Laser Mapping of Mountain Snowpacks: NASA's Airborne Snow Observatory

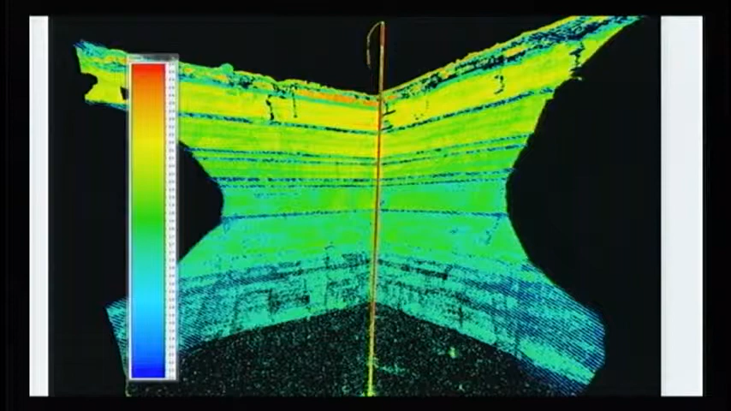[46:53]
And they're so big they're absorbing most of the laser energy. But we are getting some speckle down there. But it's really remarkable how sharp that transition is. So, you know, here in three minutes we've got a full stratigraphy. So part of the ongoing work is to correlate
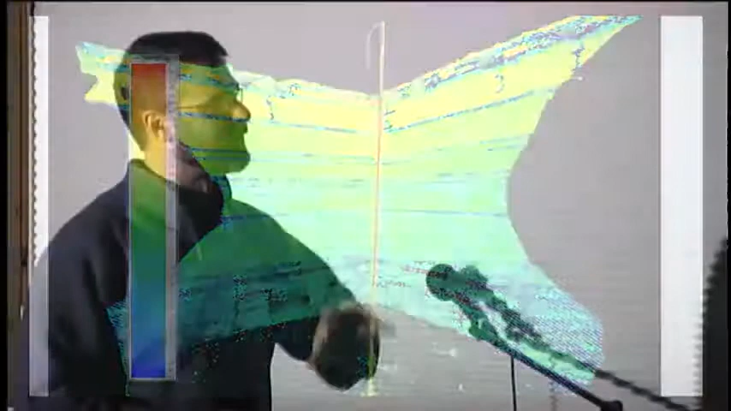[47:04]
these results with other coincident measurements we made. Normal manual measurements where you poke at the snow with your fingers.
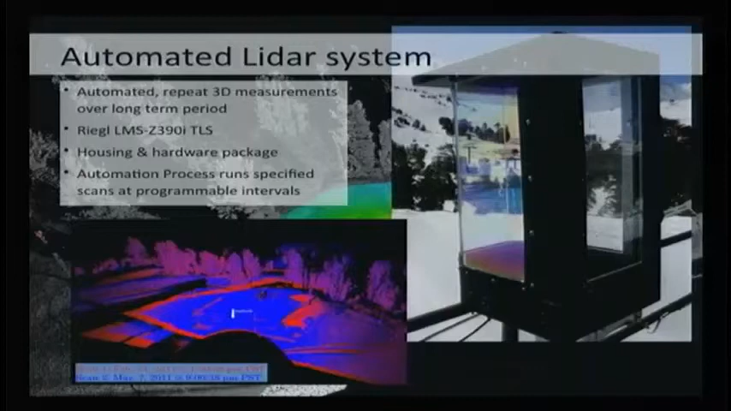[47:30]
They built this cool enclosure and an automation system to do repeat 3D measurements of a local snowpack area ongoing. It's still out there collecting data right now. I'm not sure.
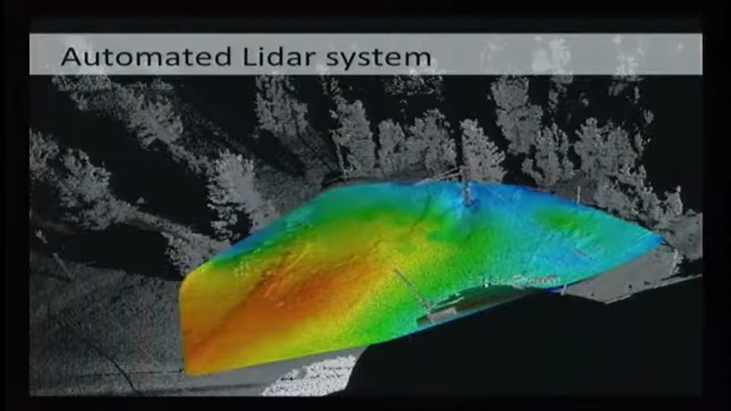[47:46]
So this is about, oh, I don't know, 50 meters across.
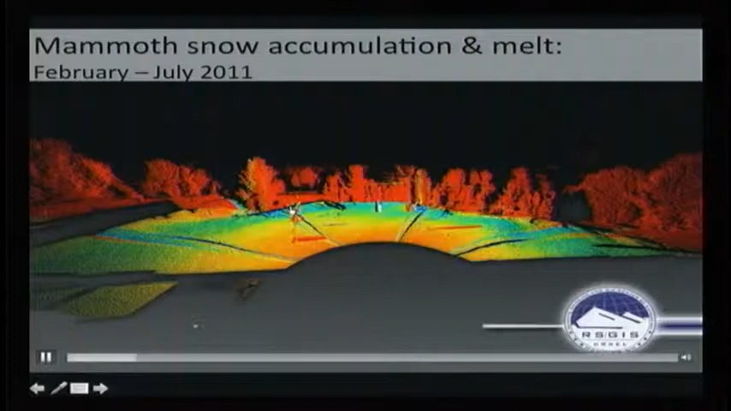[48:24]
Was that playing again? Let's watch that again. So we can see the snow kind of jumping up as it accumulates and then melting out in a smoother fashion.
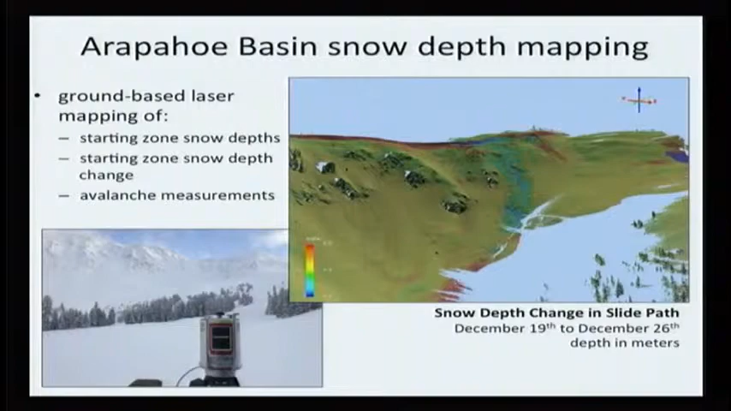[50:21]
They can explore how much snow is left up there after it avalanched, etc. We hope to push this to a more real-time thing and actually provide them data in a timely fashion prior to avalanche control at some point in the future.
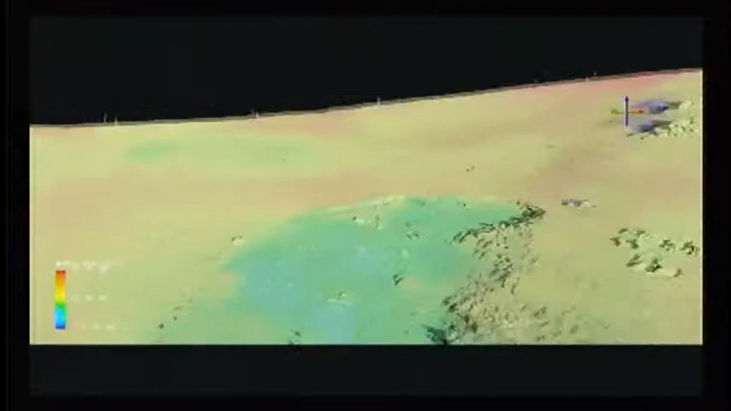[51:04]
If we zoom in elsewhere, we can see bomb craters all over the place.
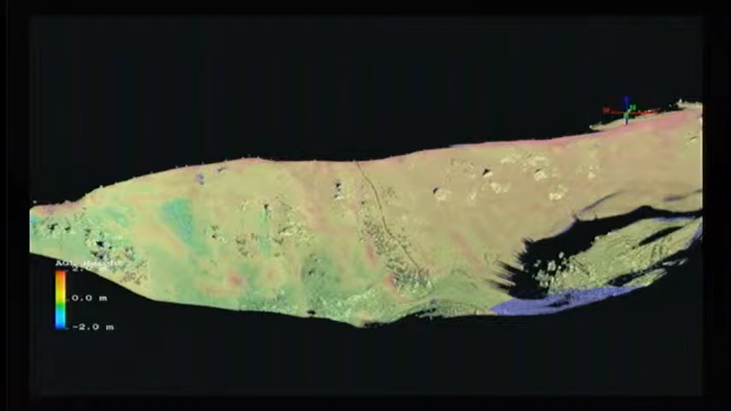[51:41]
That's actually a closure rope and we're actually getting shots, laser shots hitting that rope.
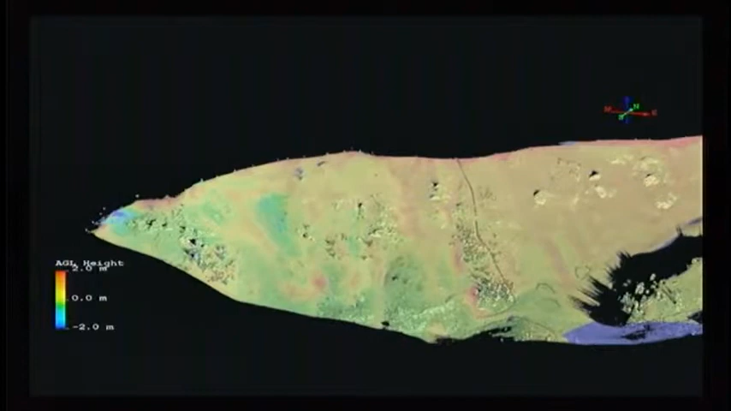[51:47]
And I kid the ski patrol that I can zoom in and tell them whether they got their rope tight enough or not.